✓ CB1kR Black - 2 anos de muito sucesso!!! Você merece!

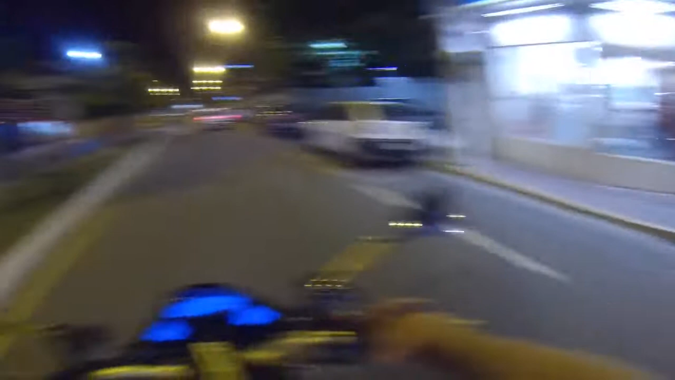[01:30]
Aí eu não sei como é que tá a posição da câmera, porque eu mexi.
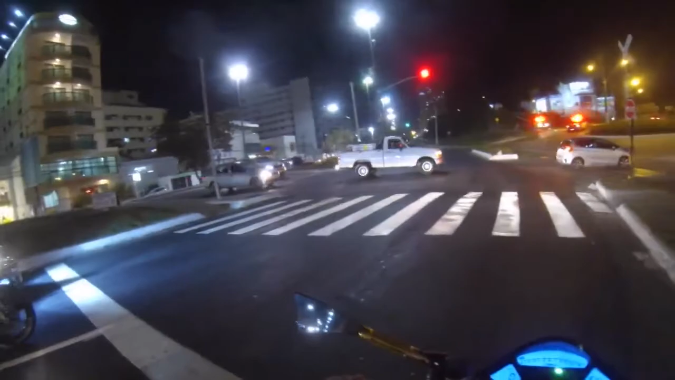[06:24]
Polícia! Vamos pra casa, né? Sem nenhuma esticadinha. Esse é o tipo de coisa que, quando a gente se empolga um pouquinho assim,
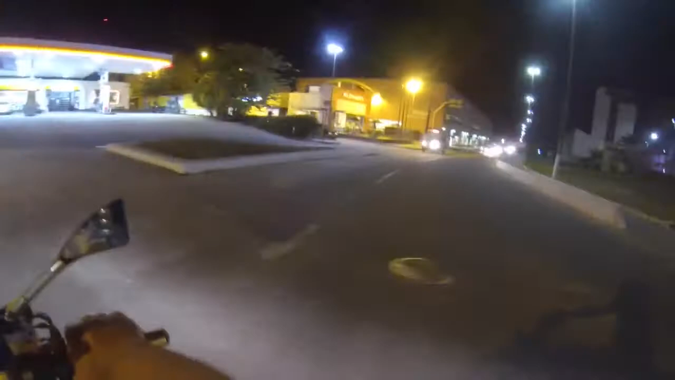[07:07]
Será que vem? Acho que não. Entrou no posto.
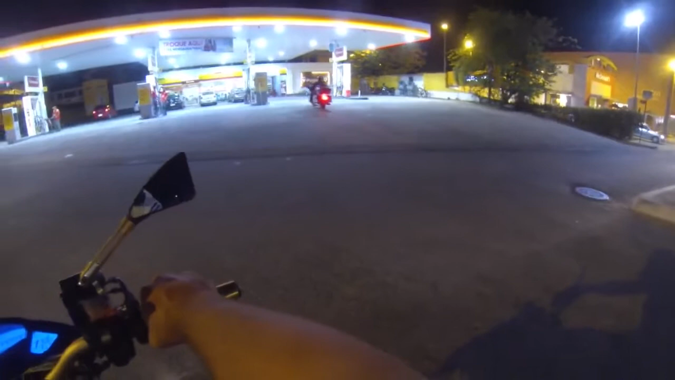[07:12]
Será que é uma Harley? Não consegui perceber, não. Será que vai dar pra ver no vídeo?
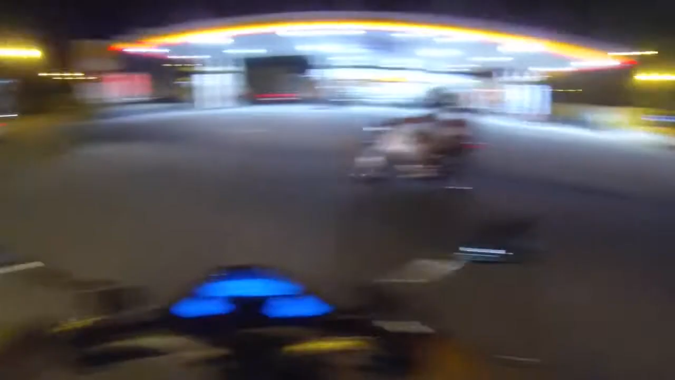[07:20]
Forte abraço, videozinho rapidinho aí do centro da cidade até aqui o bairro onde a gente pega um caminho para ir para casa.